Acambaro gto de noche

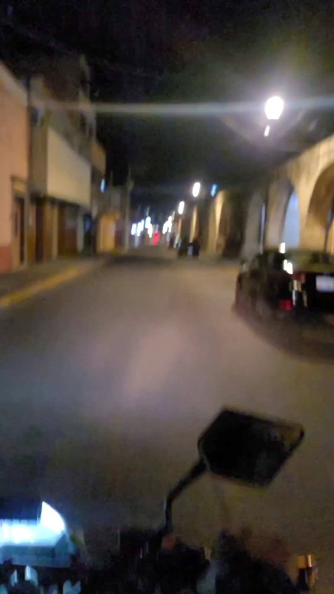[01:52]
Ya no vendían hamburguesas Ahí está el carrito O ya no será el mismo No, no, no Hay gente que tiene mucho tiempo Veniendo
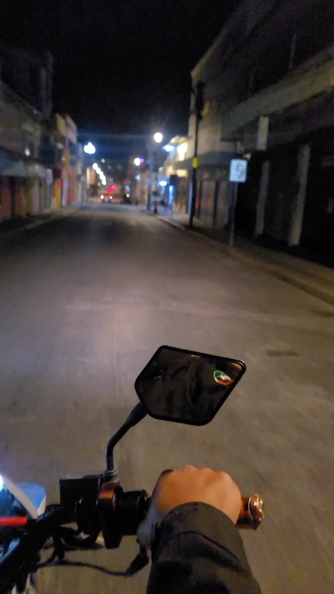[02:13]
El mercado Lo renovaron Acercado al mercado El banco
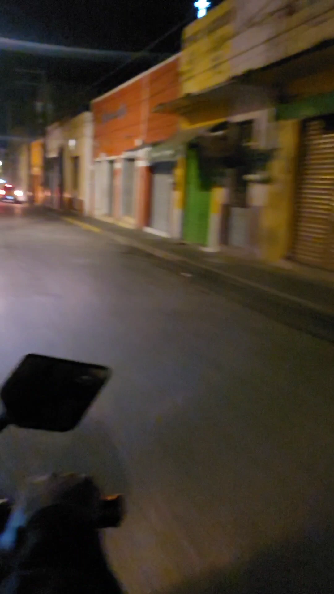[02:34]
Aquí está la camisa Tienen motos buenas Cuando quieran
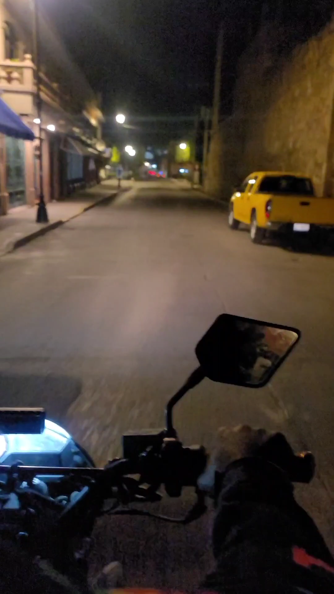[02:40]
Arreglando el jardín del arte Así le gustan el jardín del arte